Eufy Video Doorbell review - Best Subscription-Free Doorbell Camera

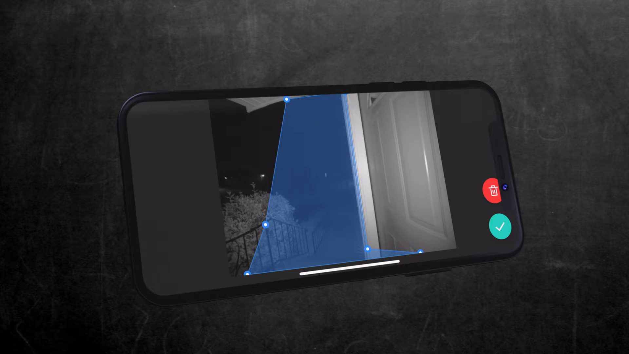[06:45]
One thing I really appreciate about the face detection is the actual notification you get on your phone.
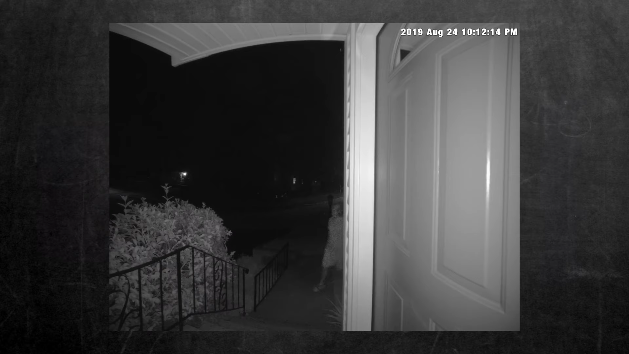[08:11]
The night vision mode works just as well as you'd expect. The notifications have been timely. I've been seeing the motion notifications pop up right around the moment the person actually reaches the front door.